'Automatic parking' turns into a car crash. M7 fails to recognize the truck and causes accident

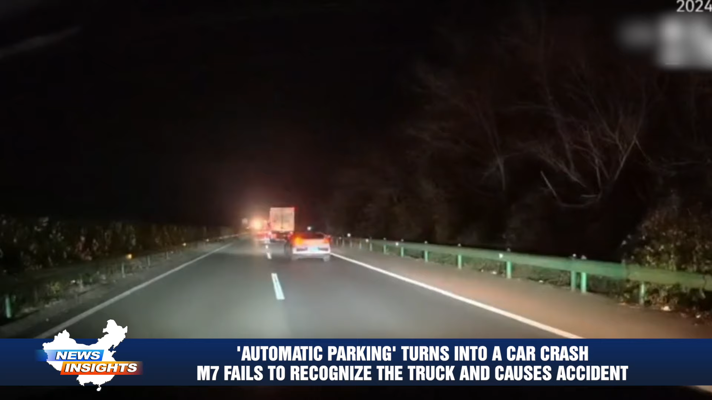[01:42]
On the same day, the video allegedly showed a driving incident from March 23, depicting the vehicle colliding with sand mounds, signs,